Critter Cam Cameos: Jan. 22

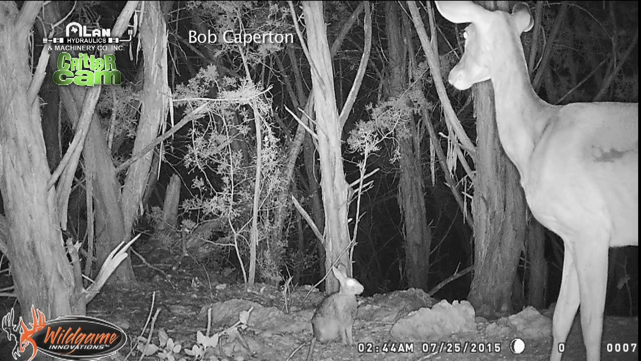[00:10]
yeah Bumpy, Bambi and Thumper are great friends. And this is Bambi's dad with raccoons. They're also great friends. The raccoons get along with deer and this deer is watching a raccoon that's getting at the feeder,
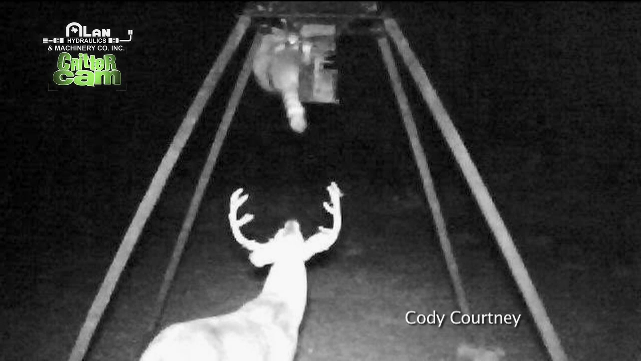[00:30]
obviously, he's been able to climb it and the deer is just waiting for some leftovers to drop to the ground and I'm not sure these two get along real well.